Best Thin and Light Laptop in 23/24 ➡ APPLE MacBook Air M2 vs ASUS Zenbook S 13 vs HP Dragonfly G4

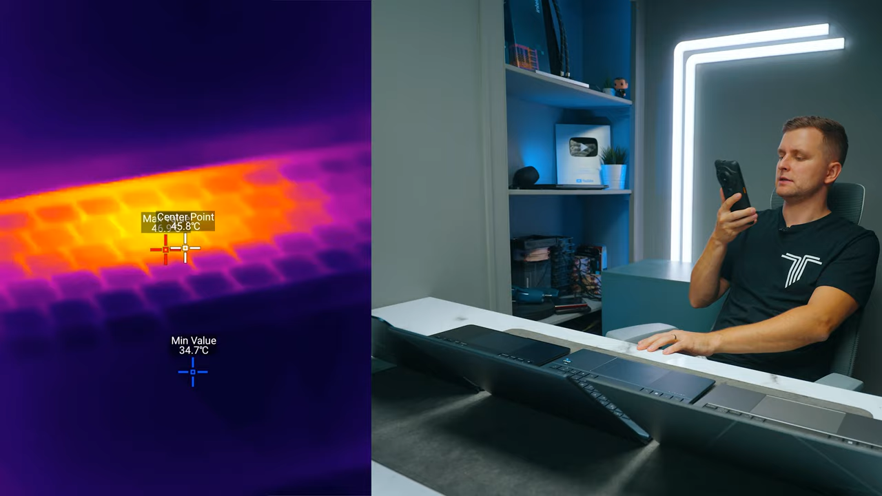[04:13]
On screen: spot 45.8°C, min 34.7°C
And you can see how it's just there in the middle is where it finds itself warm about 46, 45 degrees. But the rest of the laptop is pretty, pretty cool. The HP here is about 44 and it's not even rendering anything. It's just opening Cinebench and Asus is 40 degrees. Pretty cool.
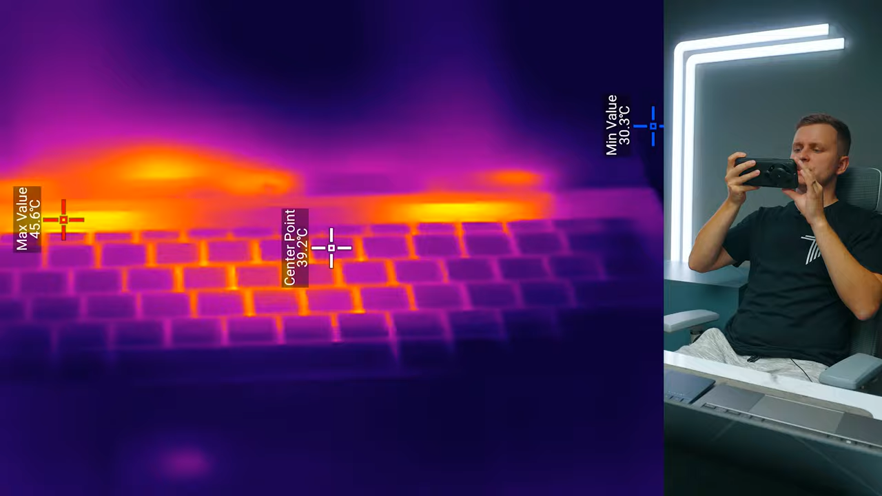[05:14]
On screen: spot 39.2°C, max 45.6°C, min 30.3°C
Now, here you can see how the HP laptop is blowing hot air onto the screen and you can see that the screen is getting quite warm there. And then in the middle there, the max point is 45 there. And then on Asus ZenBook, it is about 47. It is quite warm there as well. And then the MacBook is 49.
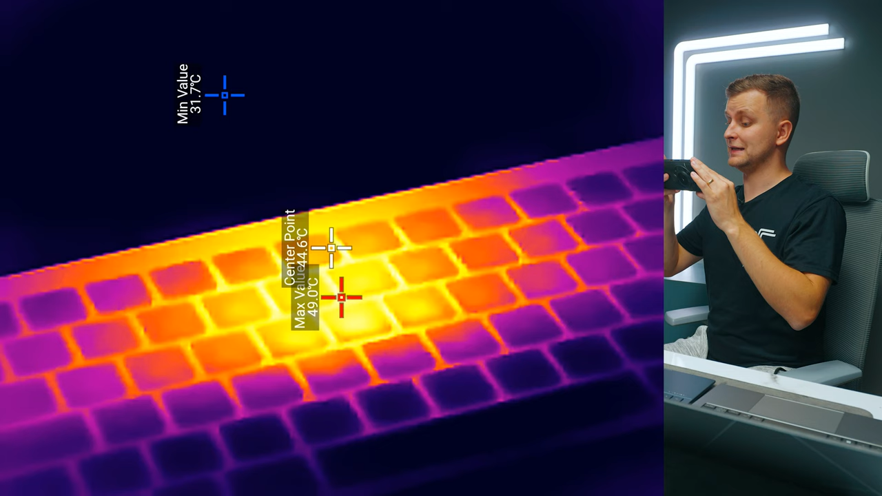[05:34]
On screen: max 49.0°C, min 31.7°C
It's actually the warmest. Now, another interesting thing is when we're looking at the CPU usage on the Mac, it is all cores pretty much 100% utilized here.